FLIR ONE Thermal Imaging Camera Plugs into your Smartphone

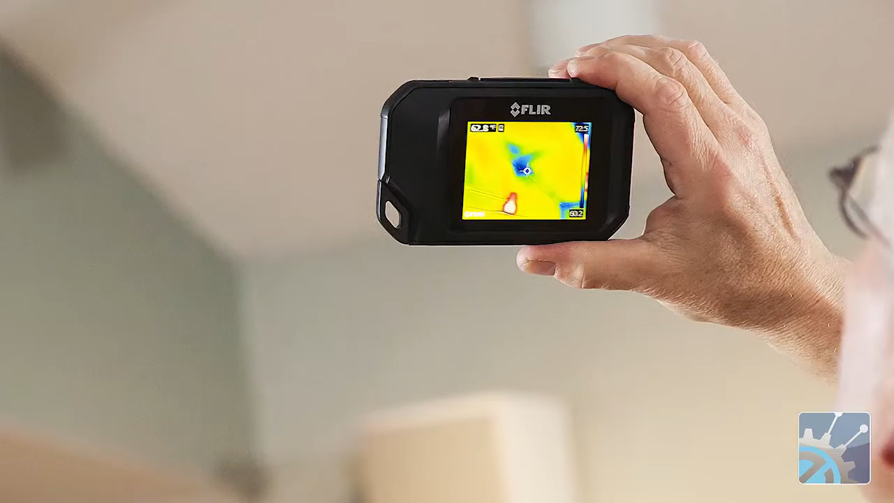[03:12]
Most of the cameras in that market, many of which are FLIR cameras, are handheld gun-shaped cameras that are point and shoot.
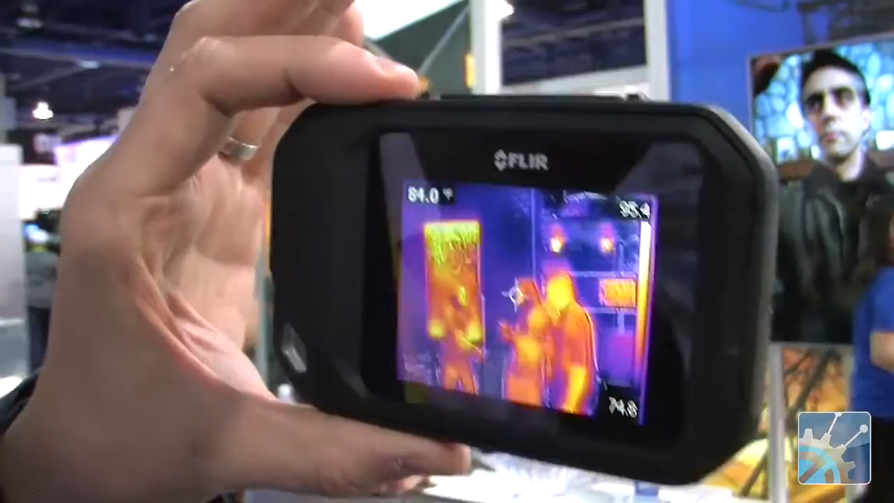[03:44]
A couple of things I would point out about this image. First of all, you see all the detail in the background, the video running there on the monitor,
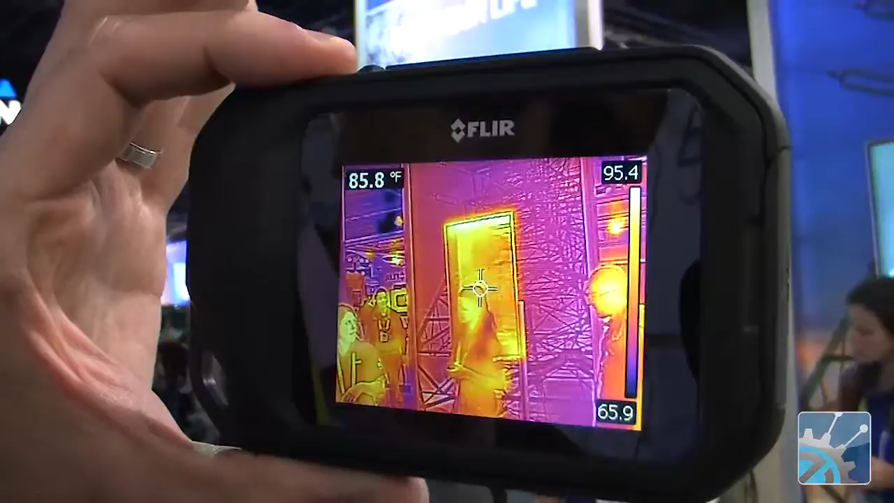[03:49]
On screen: spot 85.8°F
the image on the graphics and the text as well.
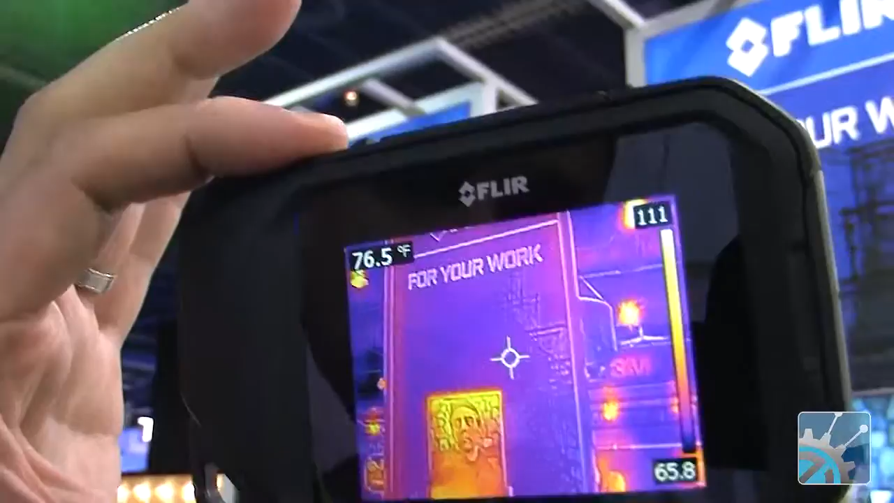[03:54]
On screen: spot 76.5°F
That's the MSX technology which I referred to earlier,
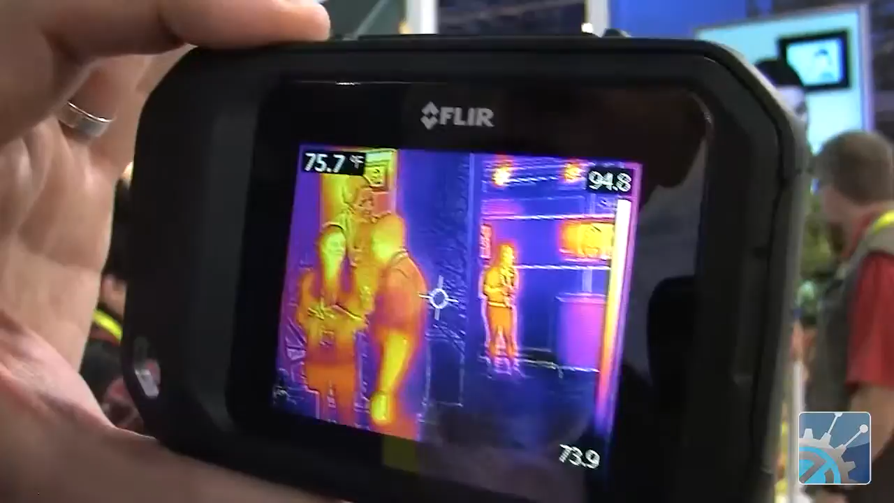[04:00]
which is patented by FLIR that takes those two images, a visible and a thermal, and combines them to give you that kind of incredible detail.
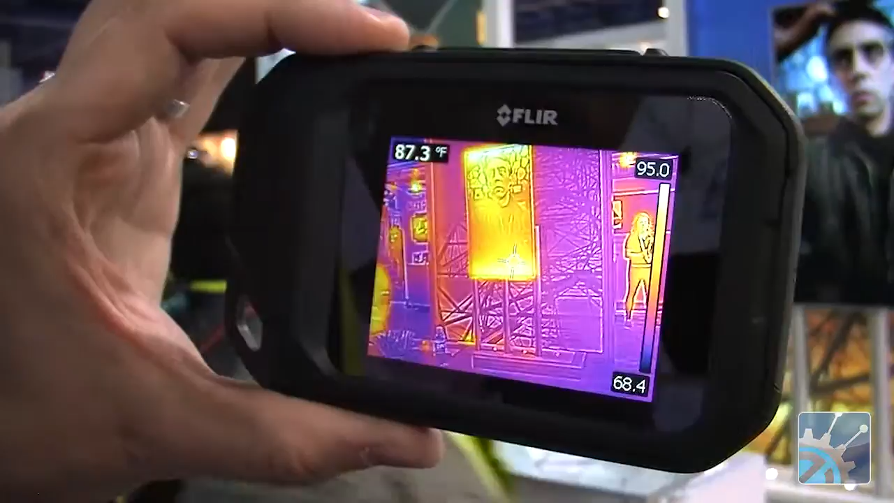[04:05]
On screen: spot 87.3°F
The second thing you might notice is this is totally a touch screen device.
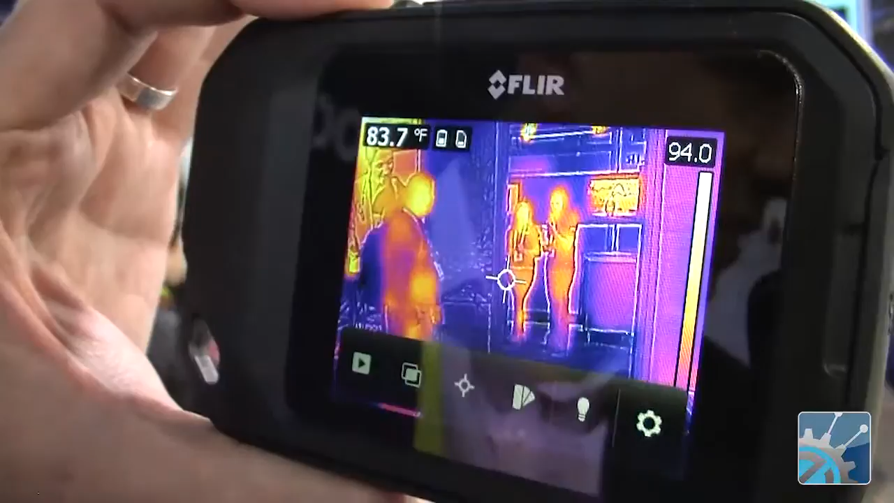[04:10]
On screen: spot 83.7°F
So very, very easy to use. Very simple menu as well.
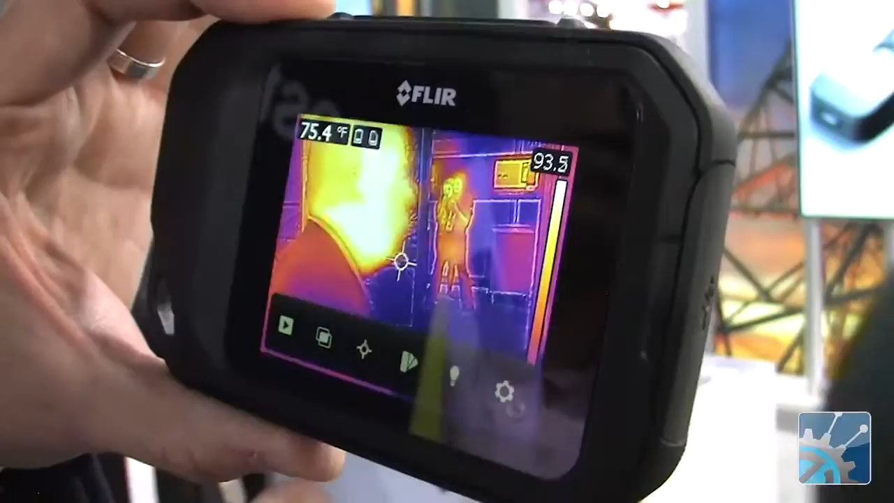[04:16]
On screen: spot 75.4°F
And then it's point and shoot. It's got a very easy camera button up here.
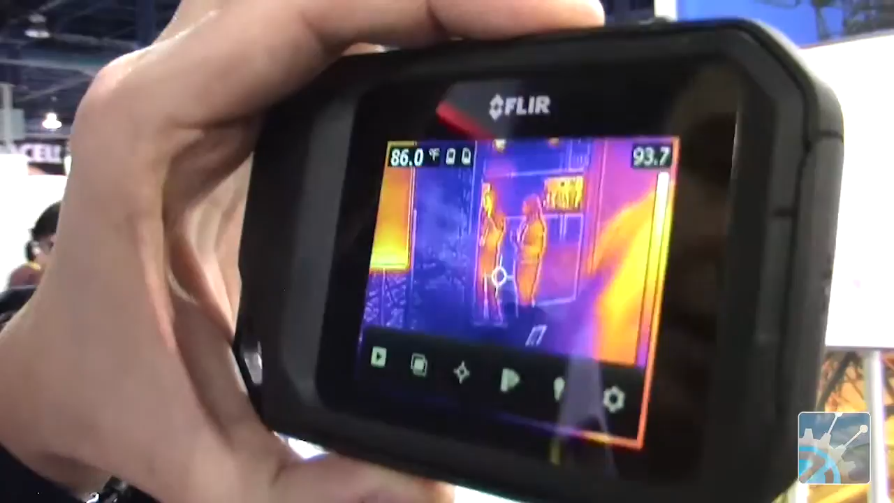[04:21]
Okay, so now we're looking in the gallery, the image gallery of the C2,
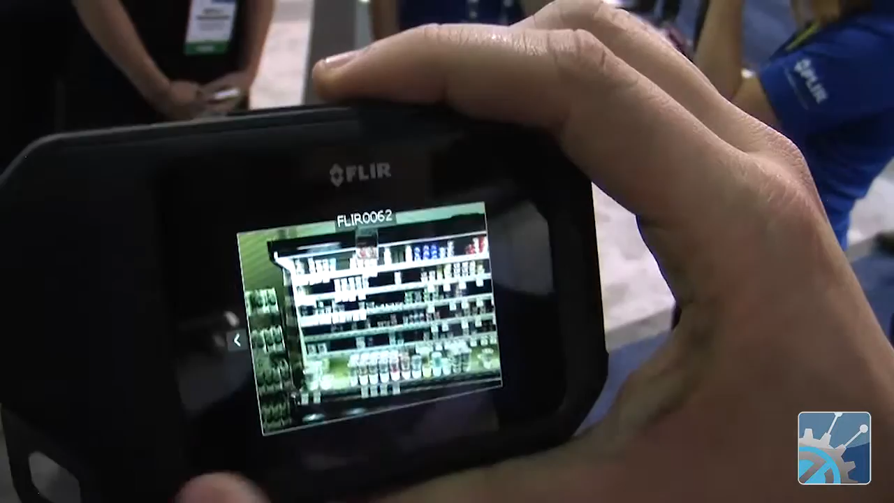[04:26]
and you can see that actually two different images are being captured here.
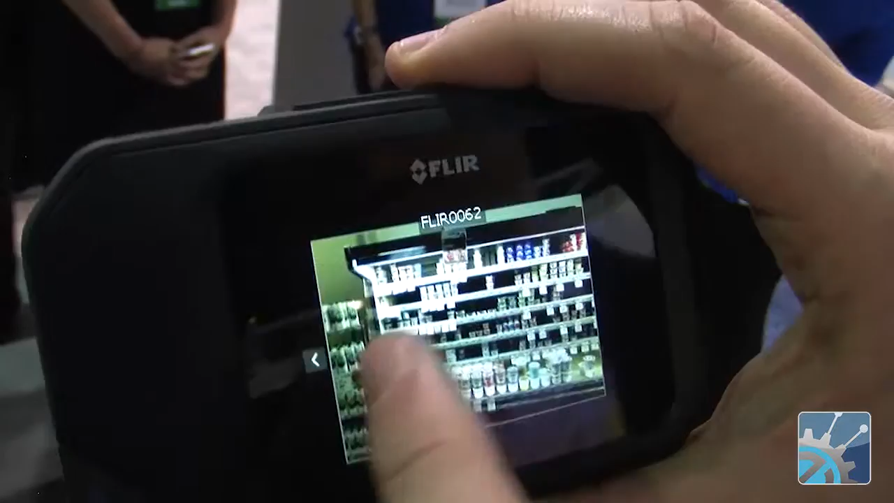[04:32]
One, the visible image that looks like a normal visible image, this VGA camera.
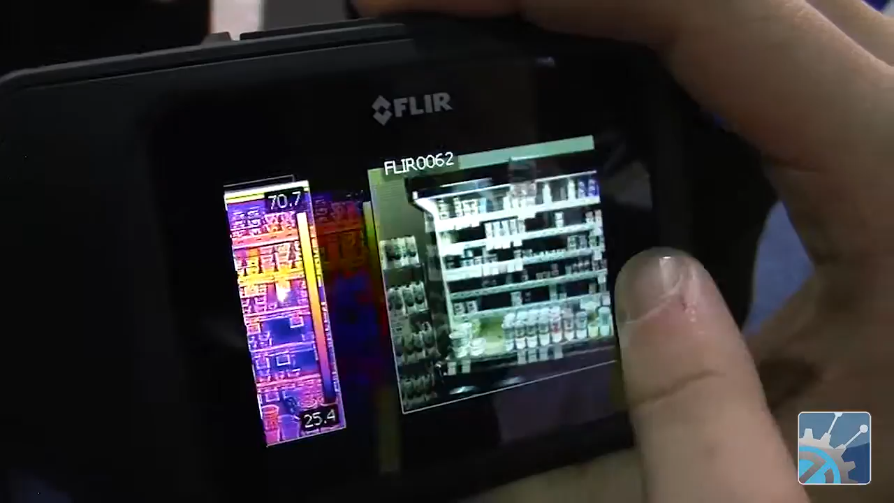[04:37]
And then two, the MSX thermal image.
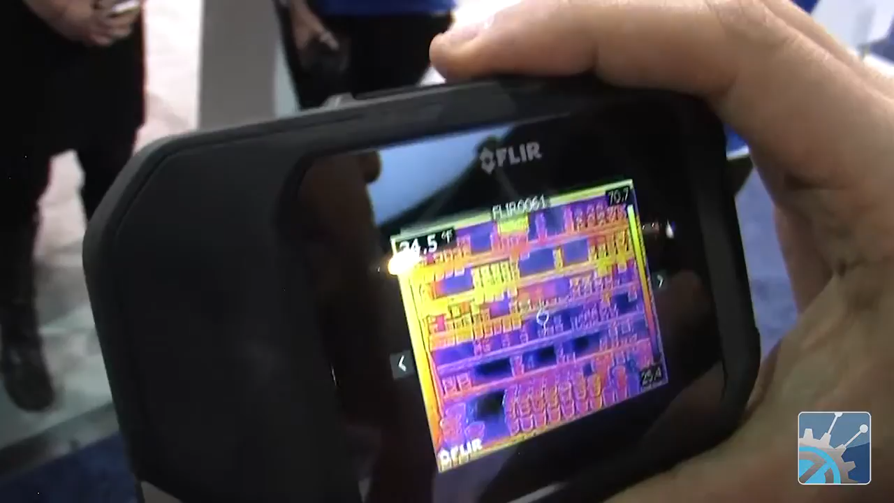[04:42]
So this is again the combined image using the visible outlines and the underlying thermal image to give you the best of both worlds.
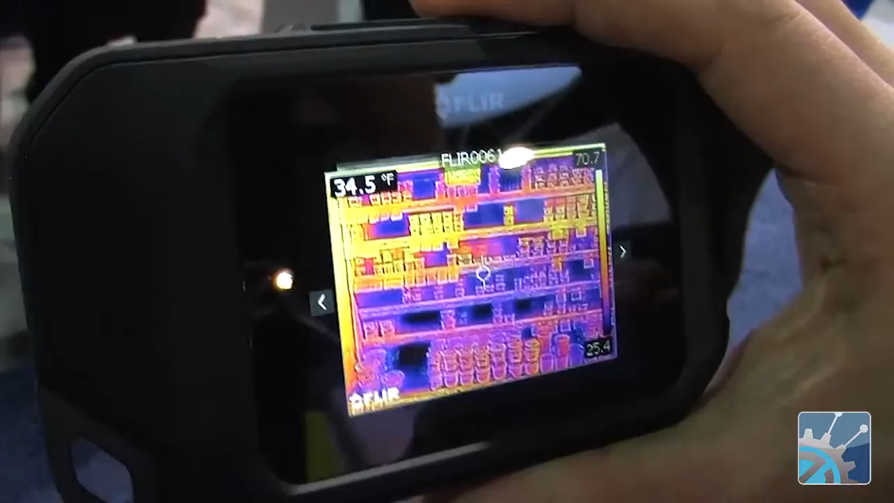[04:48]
On screen: spot 34.5°F
So you can see here the scale on the
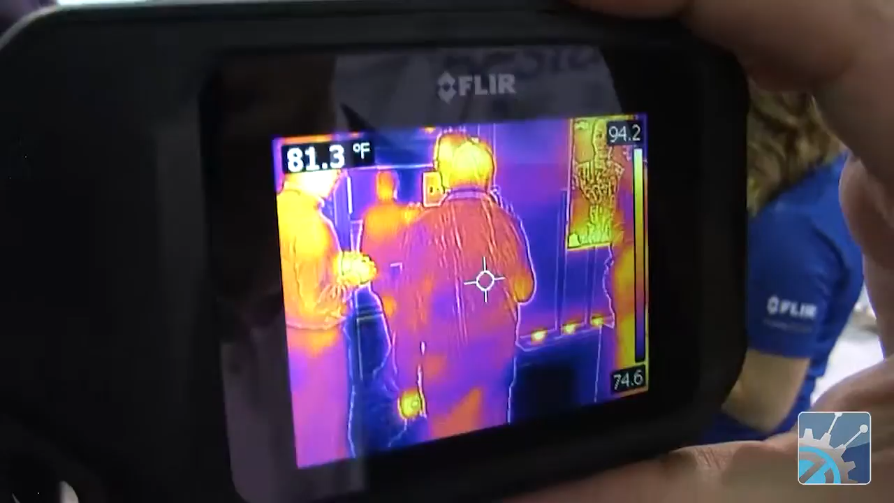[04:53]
On screen: spot 81.3°F
side is really giving us a temperature range of everything in this image,
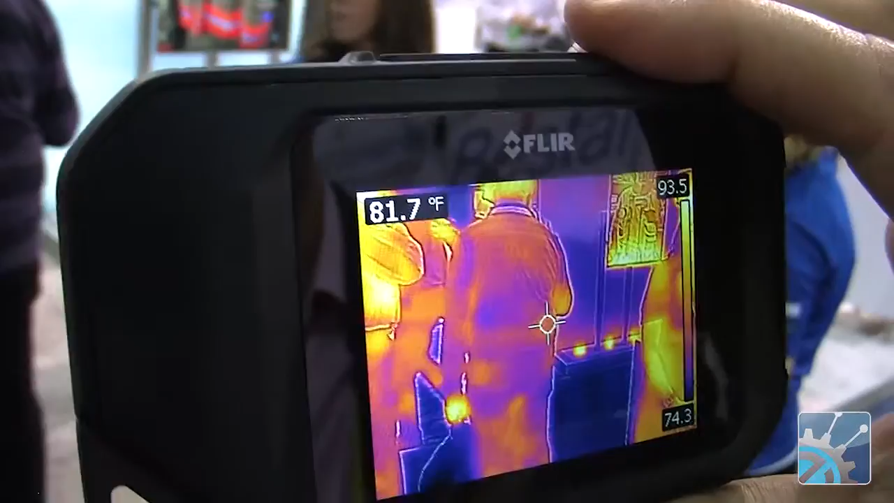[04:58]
On screen: spot 81.7°F
the maximum and the minimum of various objects in this image, the temperature of those objects, or what they're emitting from a temperature perspective.
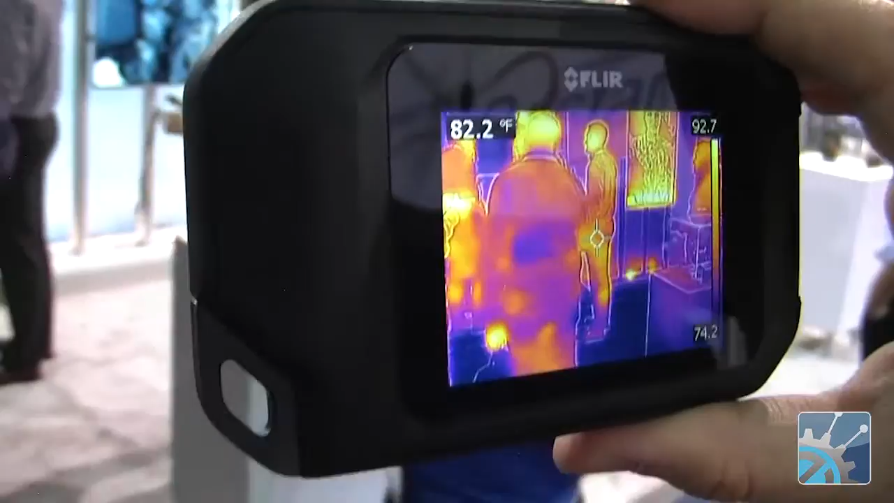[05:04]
On screen: spot 82.2°F
The crosshair that you see in the middle is showing the reading in the upper left of the screen.
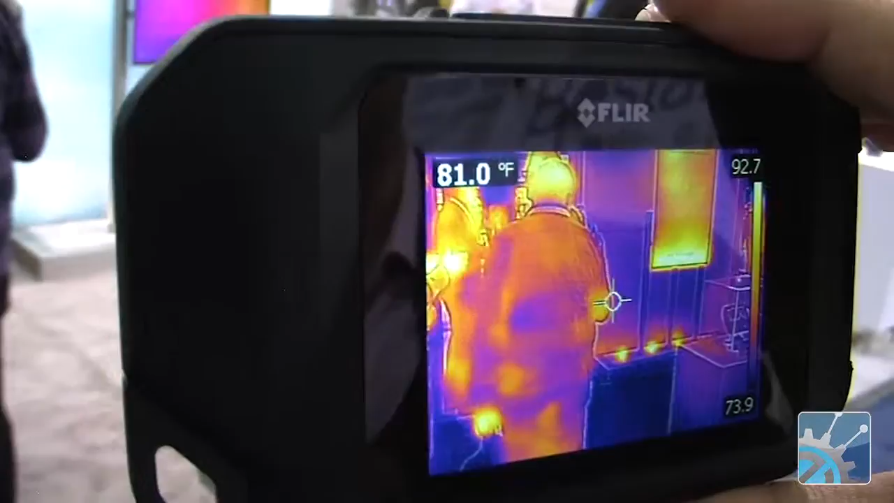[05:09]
On screen: spot 81.0°F
So that is really sort of the spot that you're directly measuring.
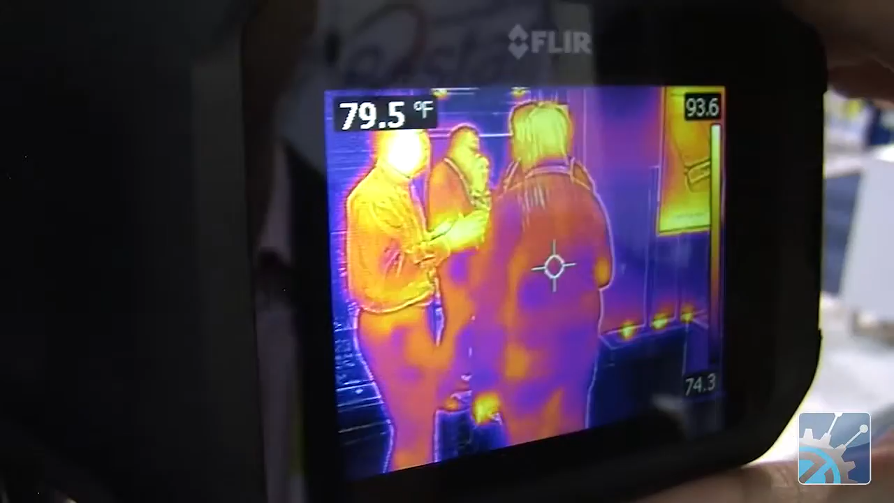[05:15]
On screen: spot 79.5°F
So you can see here there's two lenses.